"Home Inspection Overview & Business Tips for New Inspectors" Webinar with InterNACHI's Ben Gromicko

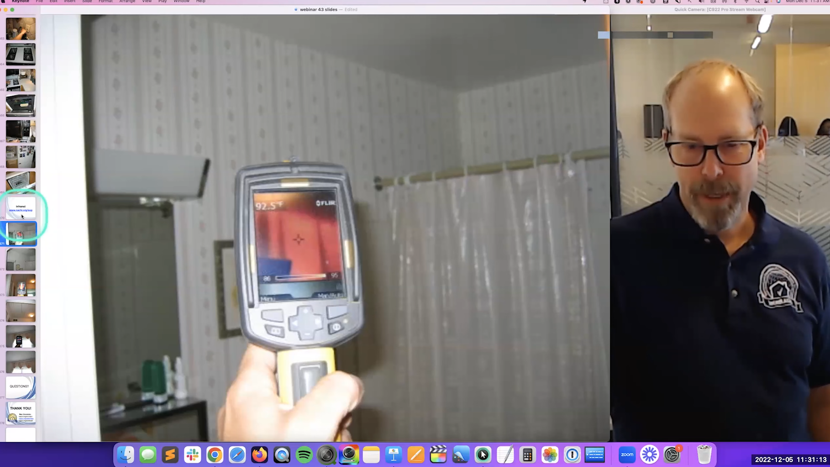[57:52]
On screen: spot 92.5°F
It's a lot of fun. And there is something here, right? It's hot outside and there's like a lack of insulation because it's,
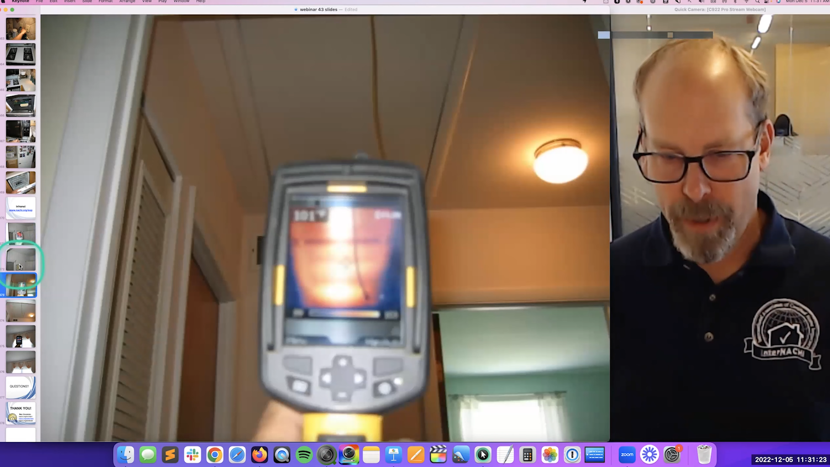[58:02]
it's actually a warm and it's hot and this isn't insulated at all. So this is like a heat. This is on fire, right? Over a hundred degrees. So that's that like, it looks okay,
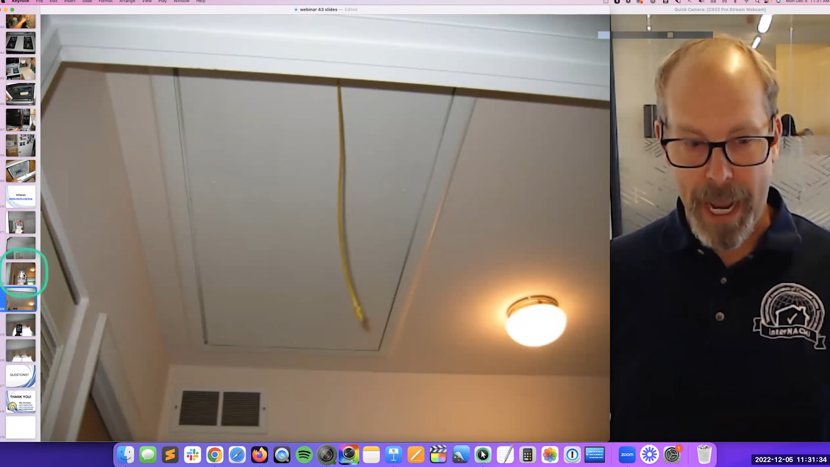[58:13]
but I get to see things that other inspectors don't, right?
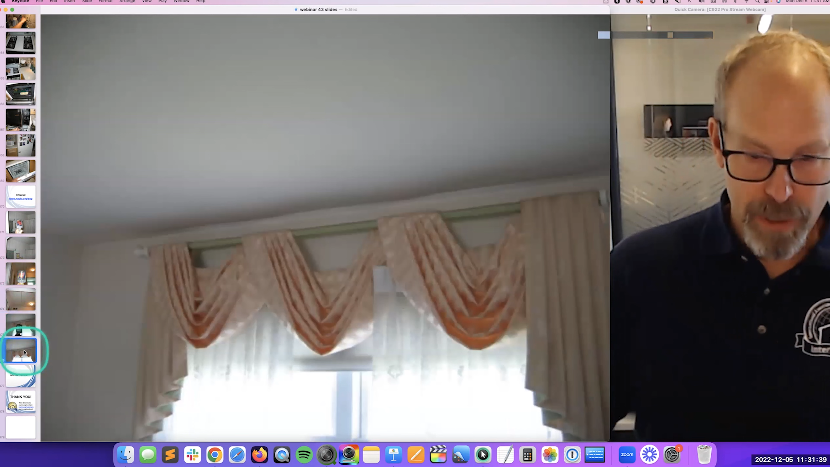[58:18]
So this looks really cool, but actually it could use some insulation because they screwed up the insulation up in the attic. Remember? So I get to see things that other inspectors don't. This is on fire. These areas are not insulated at all, right? And so it kind of feels different in this area.
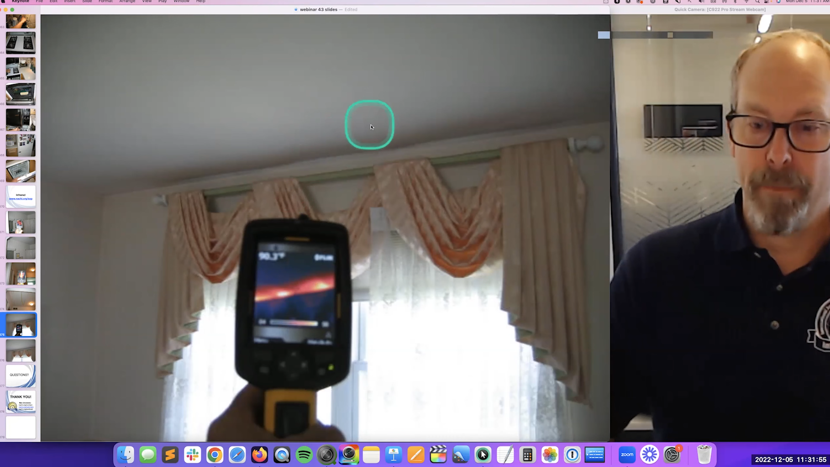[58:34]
Maybe in the wintertime, it just feels like, like a cold draft or something coming out.
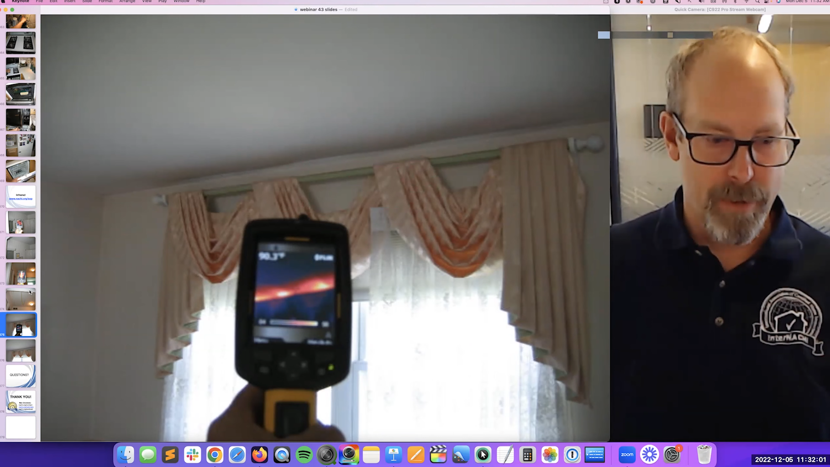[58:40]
Or in the summertime, it feels like it's radiating from this area because there's no insulation in this area. So I get to see things that other inspectors can't see.